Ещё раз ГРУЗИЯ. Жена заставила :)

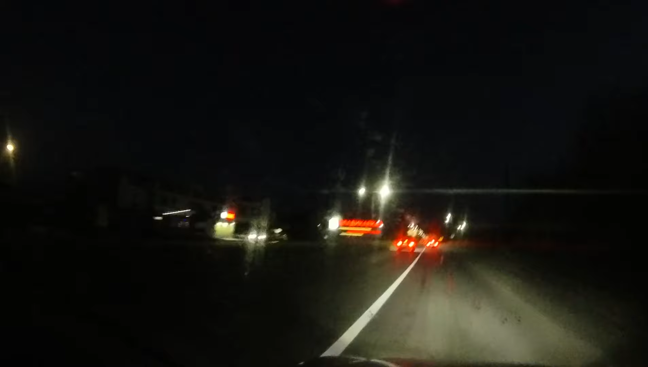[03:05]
Так, ну, мы дошкандыбали до чудесного Владикавказа по темноте.
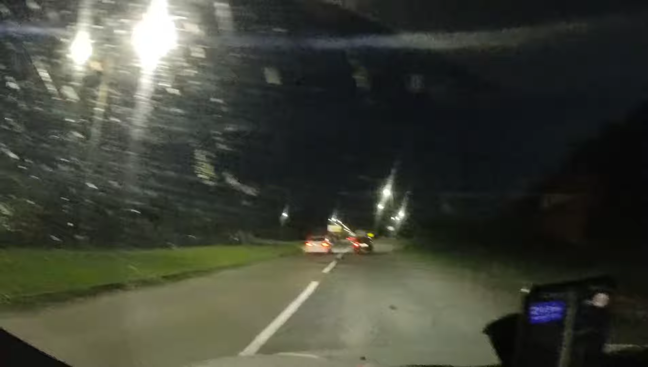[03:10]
Оп! И следующий день мы выезжаем через Владикавказ в горы, к Ларсу, к границе.
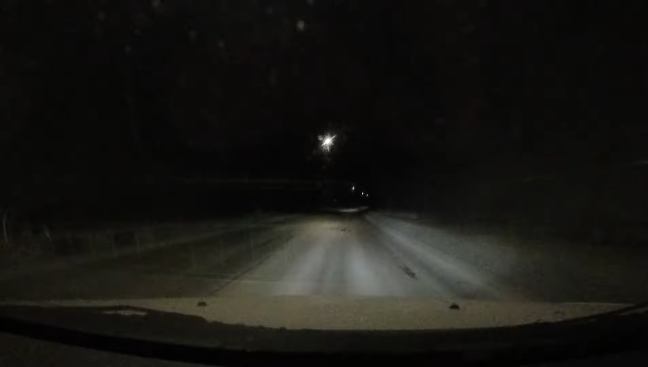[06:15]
Около Ларса наконец-то открыли туннель, который до этого объезжался по адской грунтовке. Видны кусочки снега!